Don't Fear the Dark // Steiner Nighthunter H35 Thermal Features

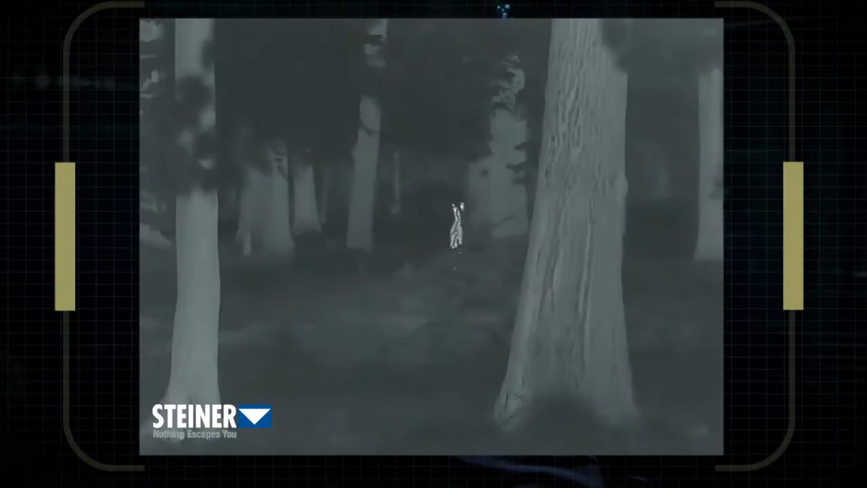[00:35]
moving targets, and targets a long distance, giving you the ability to identify a target clearly and precisely in the field.